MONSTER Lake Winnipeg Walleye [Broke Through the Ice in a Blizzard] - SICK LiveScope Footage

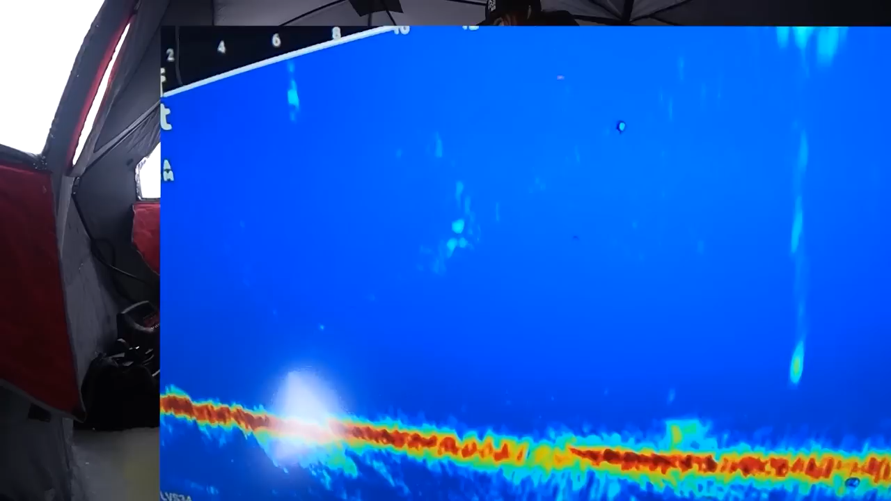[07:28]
I see it. That's huge. I see it, dude. I see it. It's coming.
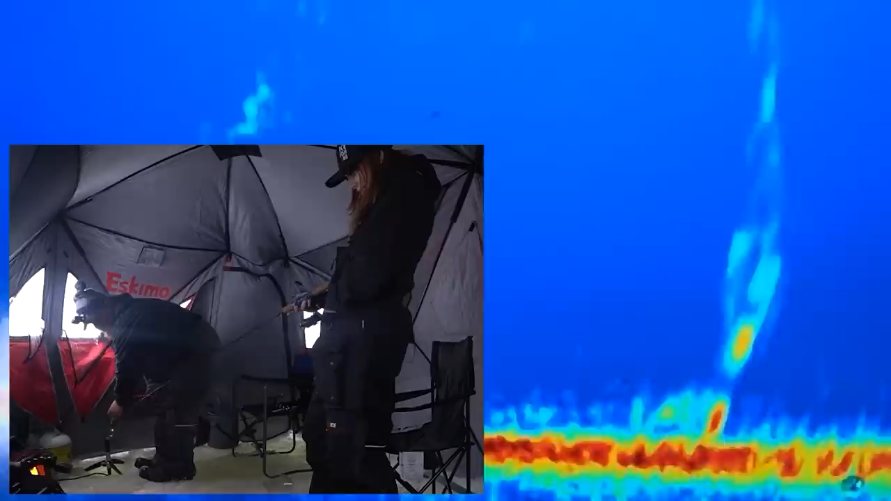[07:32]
Yeah, he's gonna eat you. Oh my god, please. Oh my god, it's so big. He turned on you. Here he comes, lift up. Oh, he turned. Down a little bit. He's gonna eat, lift up. Lift slowly and kick.
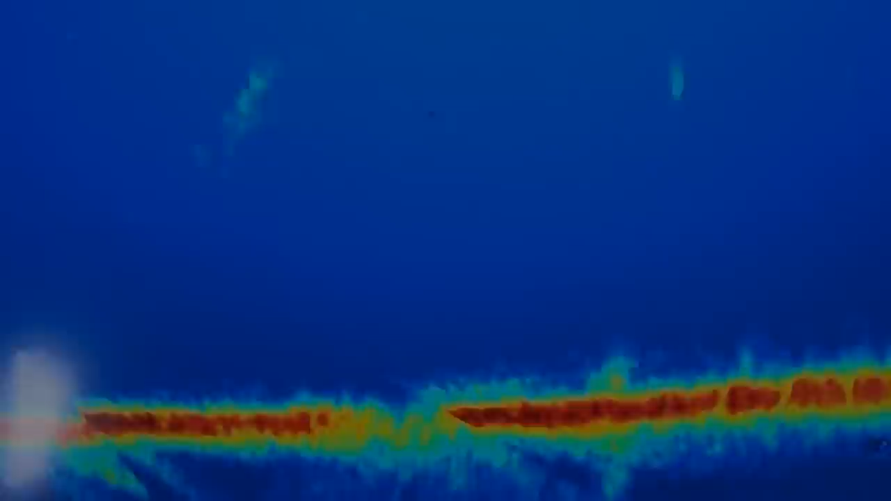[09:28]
You wanna come warm up? No. I think there's not many fish on the screen right now, this would be a chance to come and warm up.
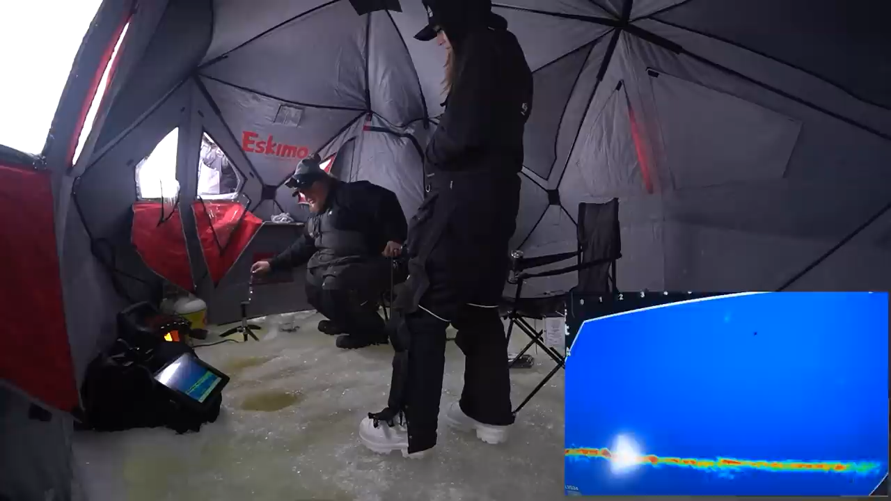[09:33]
10-4. Whatever that was that we saw, though, that was the biggest mark I've had. It was a turtle. It was like this big. I have ever seen in a long time. Dude, that's just the wind is so annoying. I know. But, like, I literally just said to Megan, like, I literally can't fish like this. Like sitting in here? Yeah, like I have to do that. Today ain't the day.
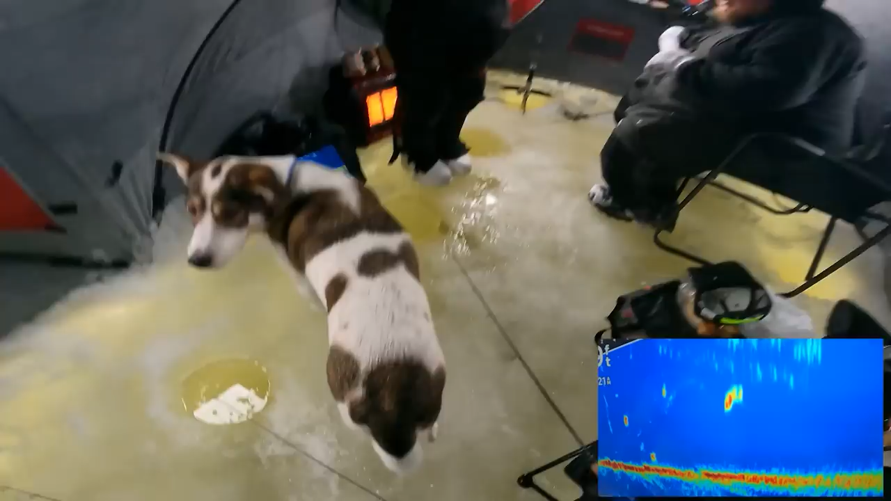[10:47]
That's giant, and it's coming, right? I wouldn't move it. Don't even move anything yet. Just wait till he gets close.
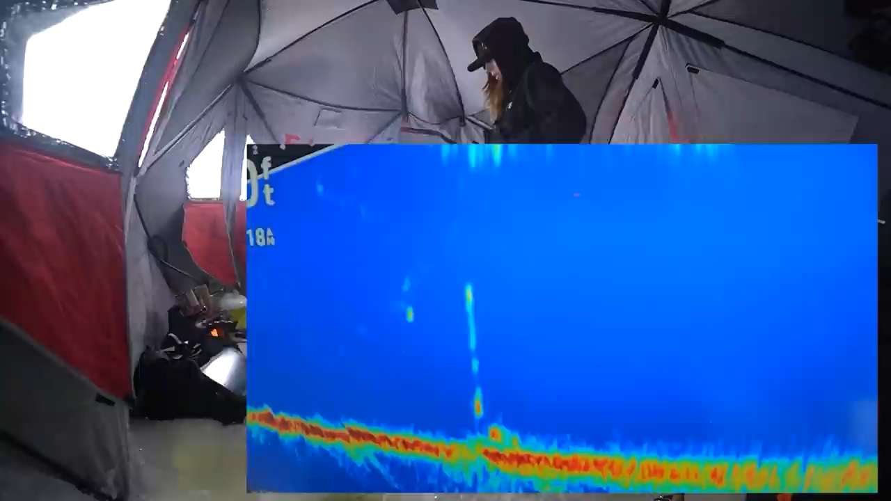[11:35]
There's one right that's here. That's on the... It's on this one. Dipstick. This stick. No, that's Justin's dipstick. He's coming here, bud. Drop her down. Jig it. He's right below you now. Oh, yeah, he's coming up. He's coming. He's going to eat it. Whack. Did he eat it? He's big. Yeah.
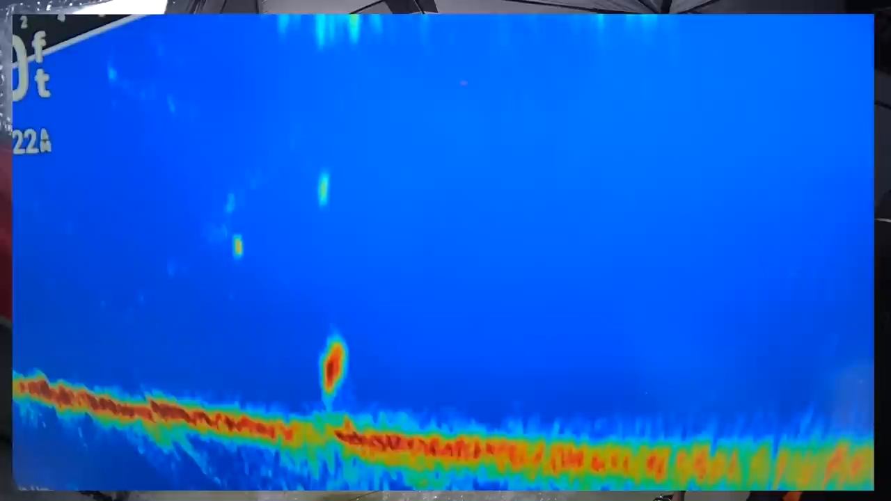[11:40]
Oh, he's not eating it, though. Oh, yeah, he is. It's not big. Look at how cool that looks. Small eater. Another one for the pan.
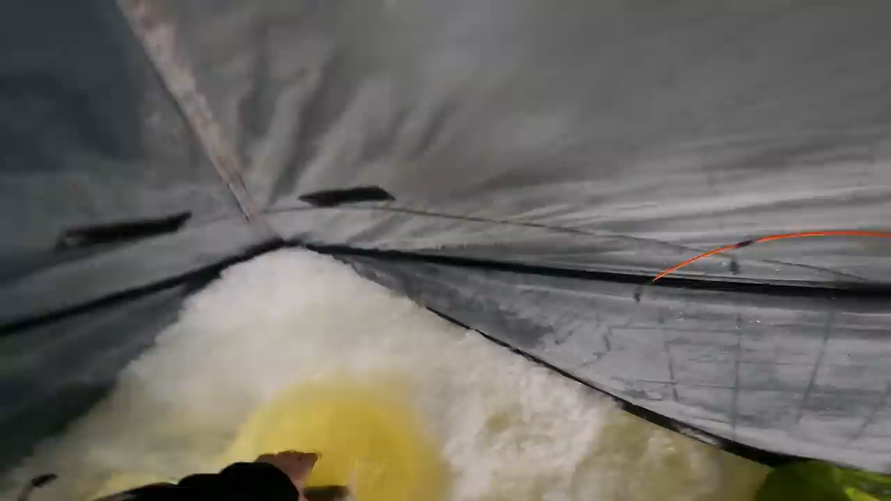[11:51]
Look at these two coming in. They're coming. It's the Heartbreak Hotel. They're all coming. Spit it out. There it is.
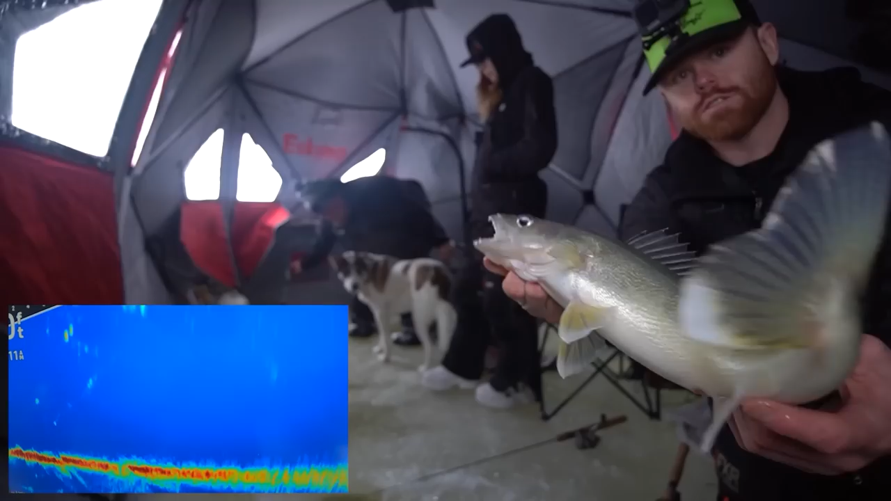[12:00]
Just a little eater walleye. I'm going to throw him outside because he's going to get eaten. Oh, look at those.
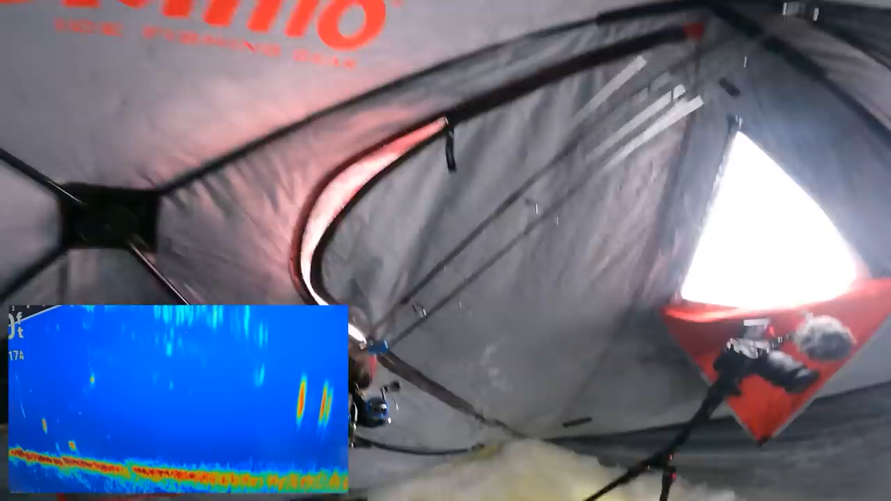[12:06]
These are coming. Remember, no movements.
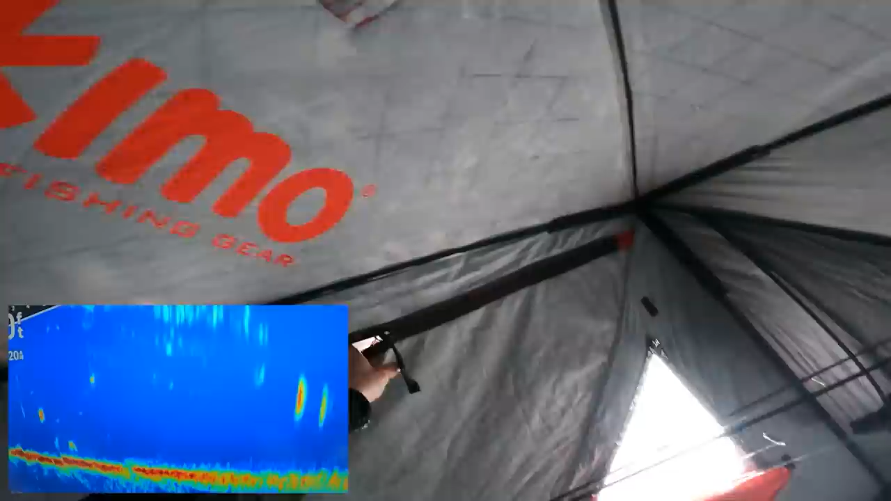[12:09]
Those are big. Souk. Now, listen. This is what's going to happen. We're going to catch one. Souk, you got sad face on it now.
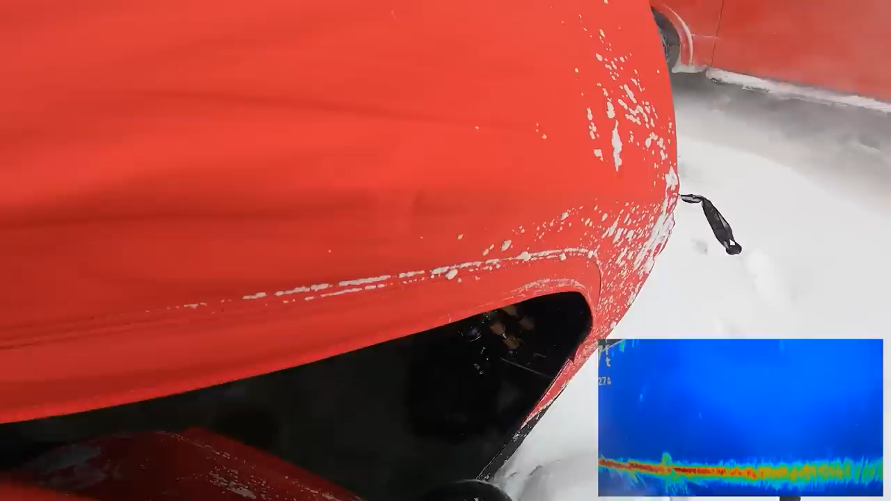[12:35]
Look, there's so many fish all around us right now.
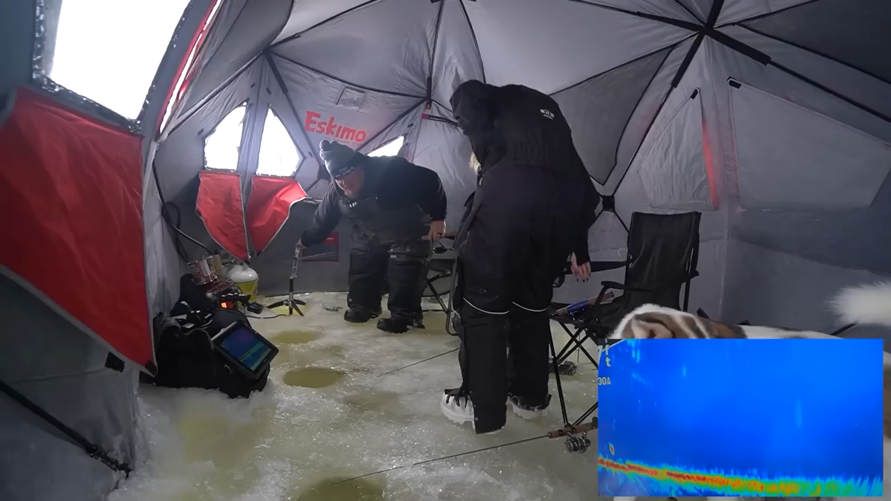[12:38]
Look at right there. It's on somebody. Oh, no. It's on you, Megan. Megan, lift up. Jake. He's on you. He's on somebody.